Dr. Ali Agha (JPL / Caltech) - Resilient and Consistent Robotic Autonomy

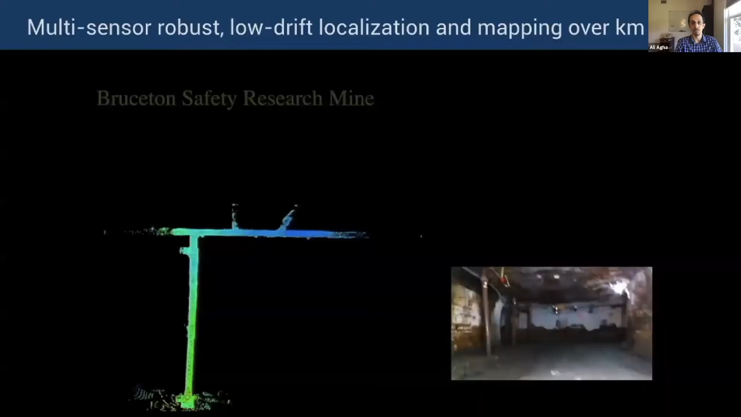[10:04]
As they explore the environment, they create a detailed 3D map of the course.
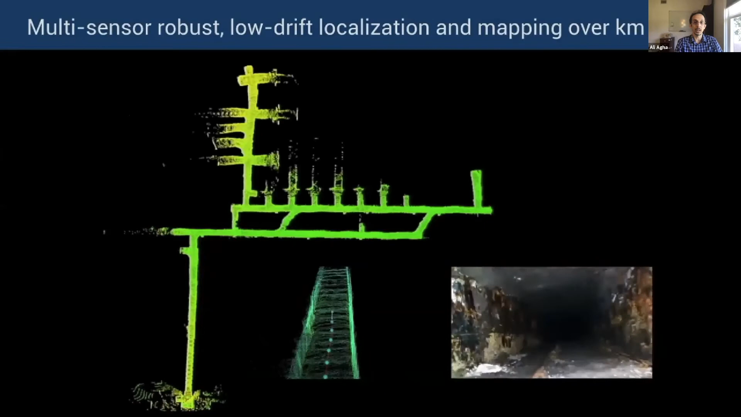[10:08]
And they do so in a multi-robot fashion.
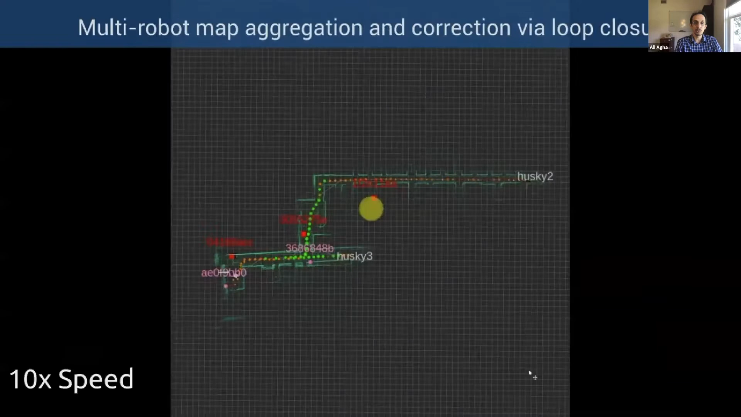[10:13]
So you will see these jumps in the map.
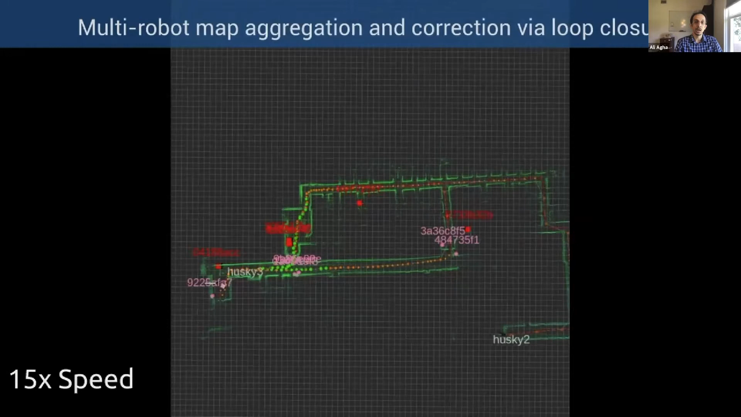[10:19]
These are the points that, you know, the robots come to rendezvous or the data comes to the base station.
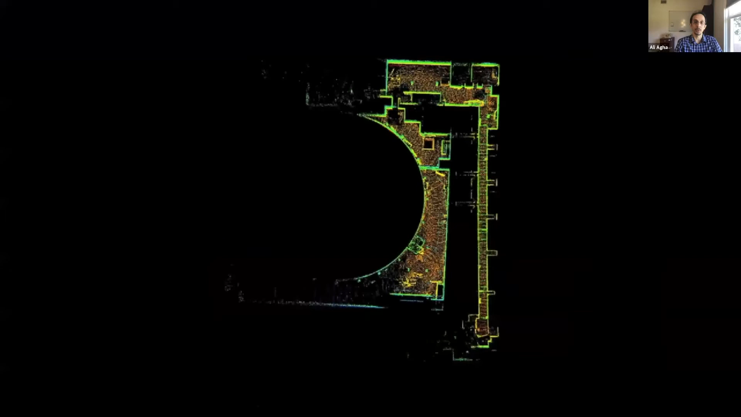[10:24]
We merged the maps from different perspectives and align them and try to, you know, create a merged view.
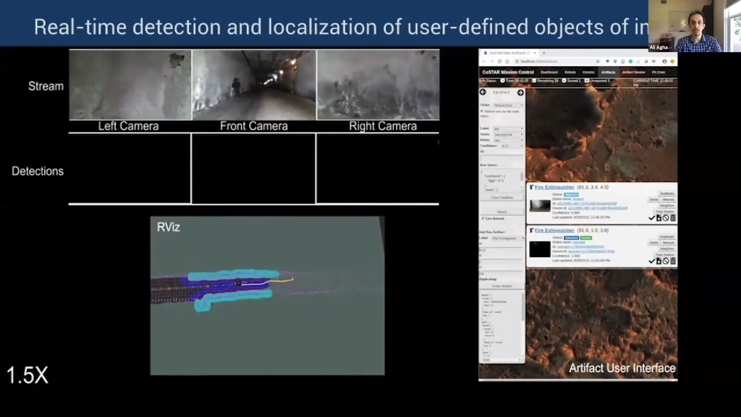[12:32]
And in the right hand side, you see the machine learning,
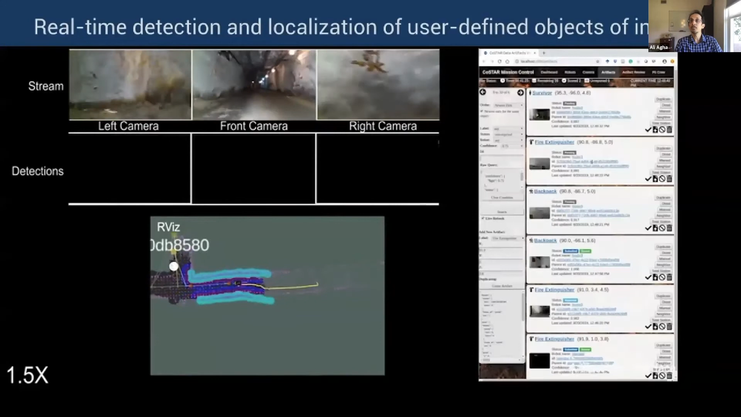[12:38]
you know, that is detecting anomalies, certain artifacts or semantics of the environment.
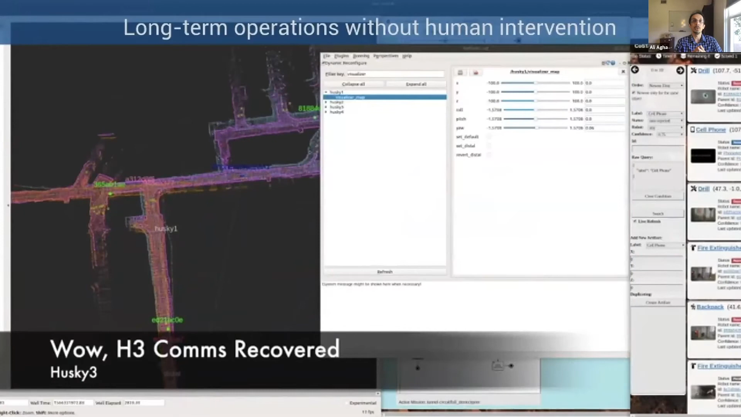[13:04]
So this is here you see a robot that we had lost for 30 minutes or so.
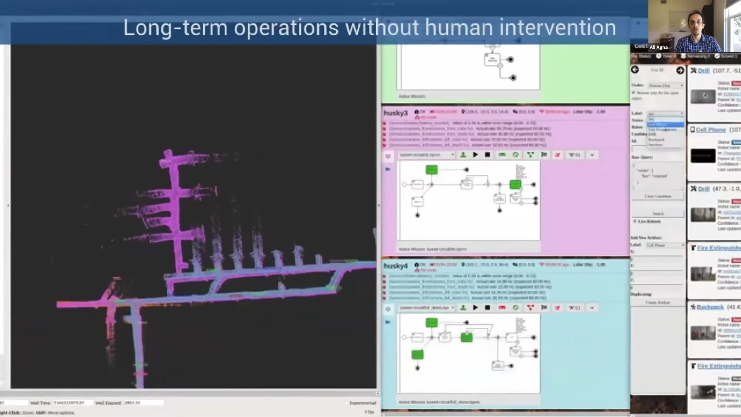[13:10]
It comes back to the communication range, dumps large amounts of data. We quickly our supervisor tries to, you know, retrieve, okay, what are the artifacts that the robot has found and all that sends them to the Docker server.
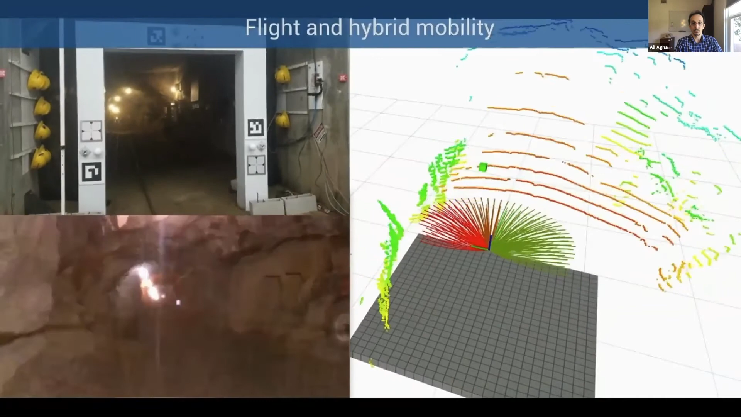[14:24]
flight in one of the DARPA events, bottom left shows how perceptually degraded the courses,
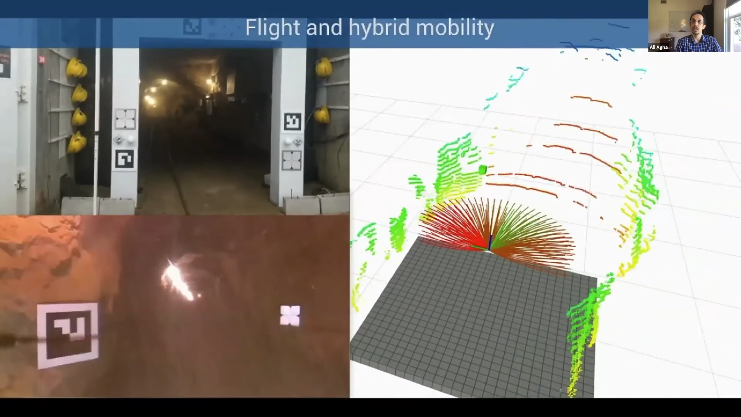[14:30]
the level of the dust that, uh, come, uh, basically is created by airflow of the, of the robot in front of it.